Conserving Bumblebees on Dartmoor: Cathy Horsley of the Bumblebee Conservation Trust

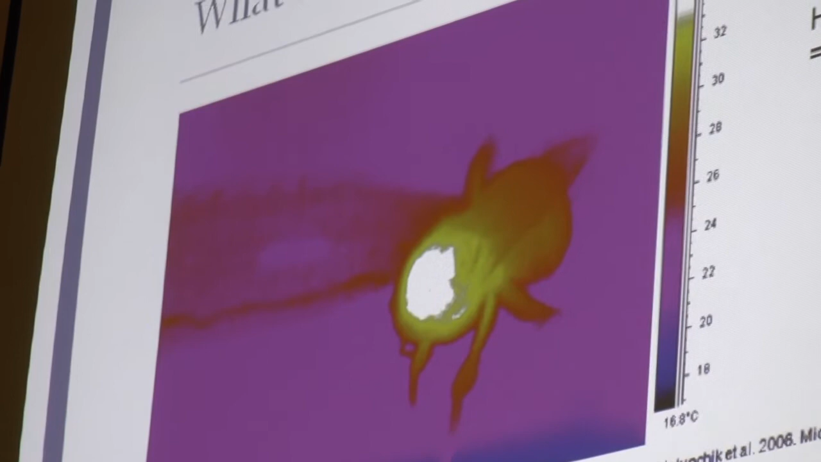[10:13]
So you can see that that's quite special, really, for an insect to be able to generate that amount of heat.
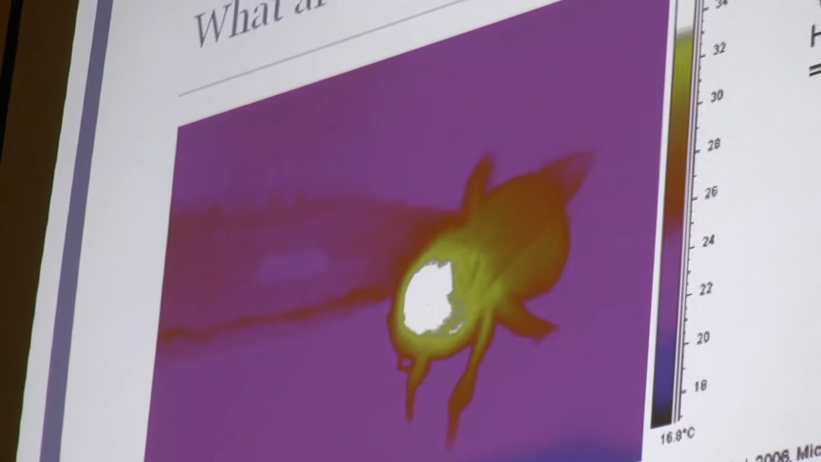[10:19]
On screen: scale bottom 16.8°C
And the way they do this is they shiver. So they vibrate their muscles and generate heat that way.